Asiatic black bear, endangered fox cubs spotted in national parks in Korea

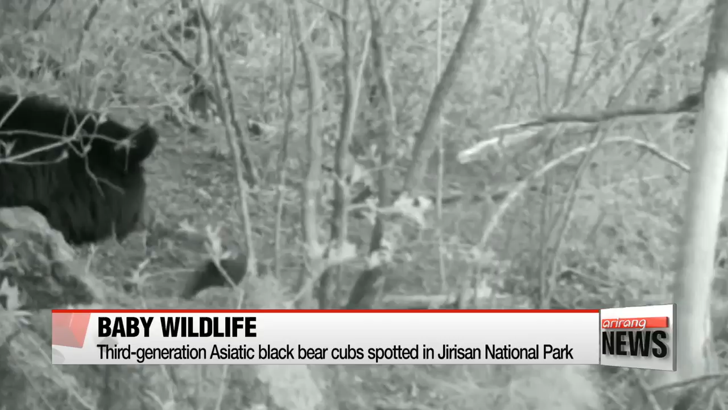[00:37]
These baby bears are the third generation of Asiatic black bears,
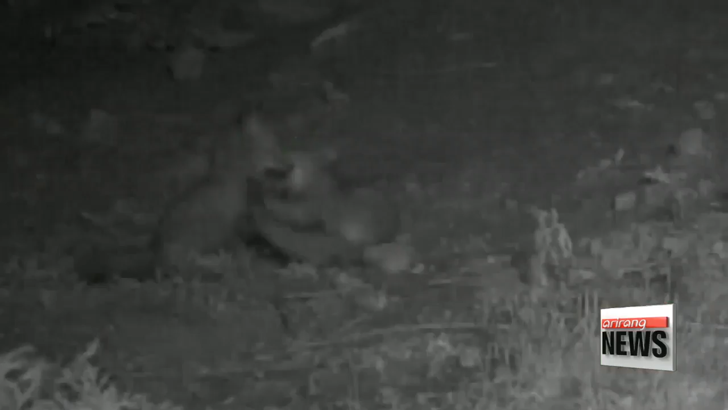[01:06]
two female foxes gave birth to five cubs in the Sobek Mountains in the southern region of Korea.
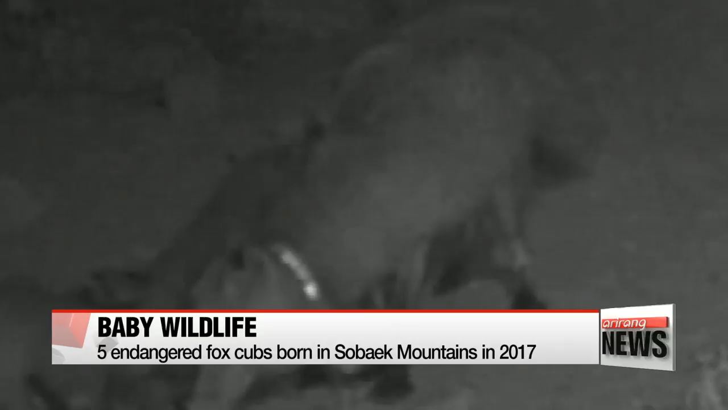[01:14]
In just 40 days, the babies grew to be about 25 centimeters in length.